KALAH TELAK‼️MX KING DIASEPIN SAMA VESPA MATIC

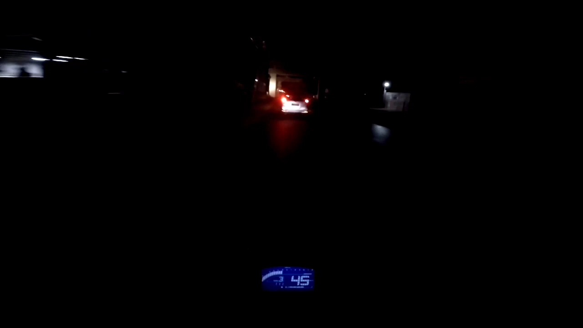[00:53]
Jadi ya sekalian pulang kerja ya. Cuma ini gelap banget ya kalau di kamera ya. Dan kayak gini ya, coy, kalau kondisi malam hari di Jakarta ya.
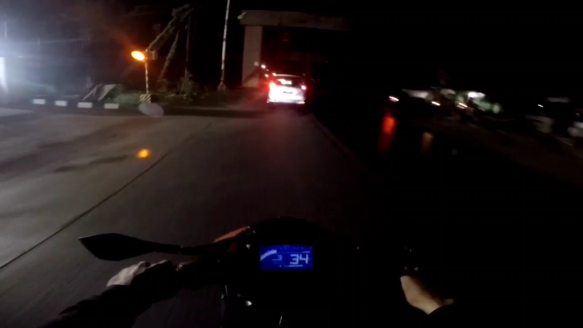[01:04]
Kayak masih rame aja ya jam 1 ya, padahal ini, cok. Anjay itu. Lihat. Jadi gue sekalian ngonten aja ya, ini pulang kerja.
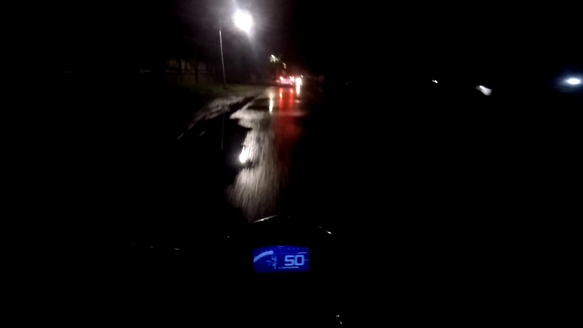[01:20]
Wah, ini becek, coy.
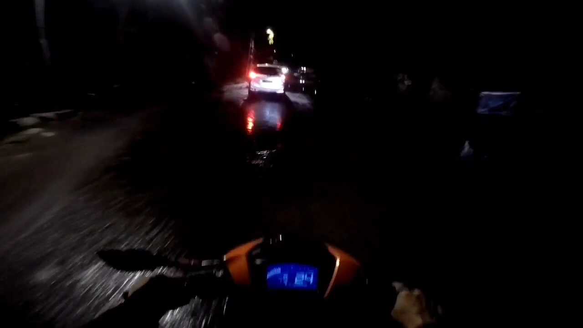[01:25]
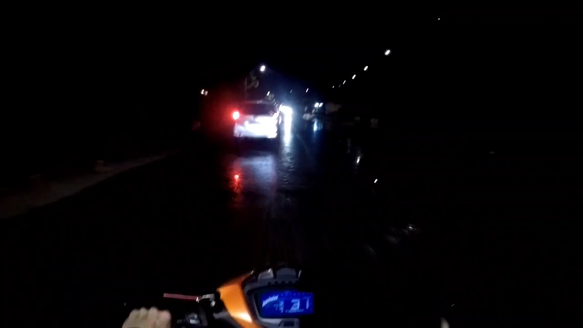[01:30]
Jadi kayak gini ya, kondisi malam hari ya, coy. Setengah malam di ibu kota ya, khususnya ke arah Bekasi ya, cok. Masih rame ini sih, banyak yang lewat ya. Biasanya sih kalau lewat sini sore mulu, kalau enggak paling malam tuh kalau gue NR ya itu jam 9, jam 10, ya jam 11 paling mentok. Kalau jam 1 kayak gini belum pernah ini.
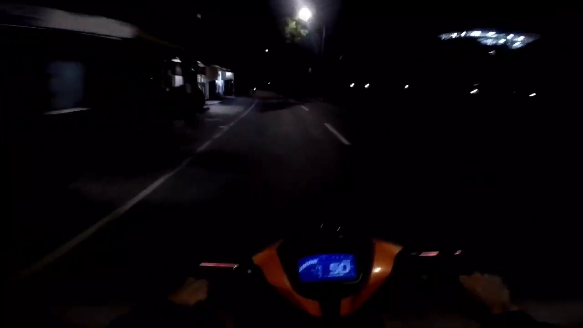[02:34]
Ini udah agak terang ya, coy. Barusan gelap banget ya di jalannya.
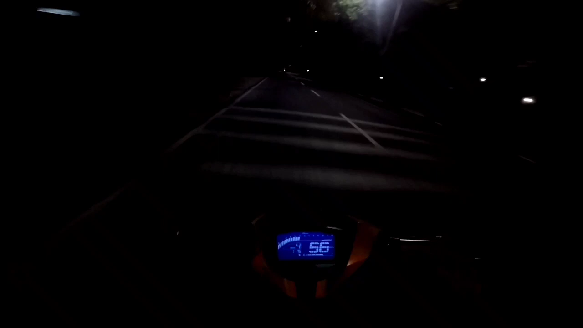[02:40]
Oke, sambil jalan gue bakal bahas ini ya, bahas apa ya, seputaran di sini lah ya di jalan. Cuma ini agak-agak ngeri ya, coy. Mulai sepi ya.
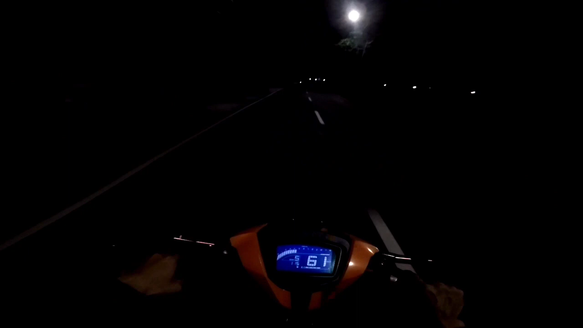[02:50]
Cuma anjay, ini enak banget tadi, coy. Buat speeding apa ya, buat agak-agak kenceng gitu ya naik motornya. Soalnya ini kosong banget, coy, jalan, coy. Biasanya gue lewat sini macet ya. Siapa tahu di jalan gue pulang kerja nemu teteh-teteh gemes ya. Anjay.
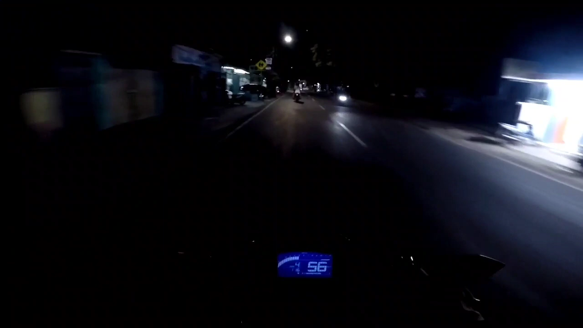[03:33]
By the way, ini sebenarnya ke arah Pulau Gebang ya, cok. Jadinya mungkin masih agak rame ya.
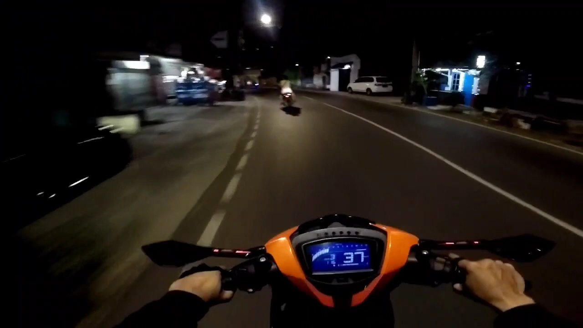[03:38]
Tapi soalnya kalau di kota sih, kalau kata gue mah rame terus ya, coy. Mau tengah malam pun sekarang udah hampir setengah dua nih, coy. Ini masih rame jam segini, cok. Masih ada yang jualan dan masih ada yang lewat tuh. Parah pokoknya ibu kota mah ya, coy.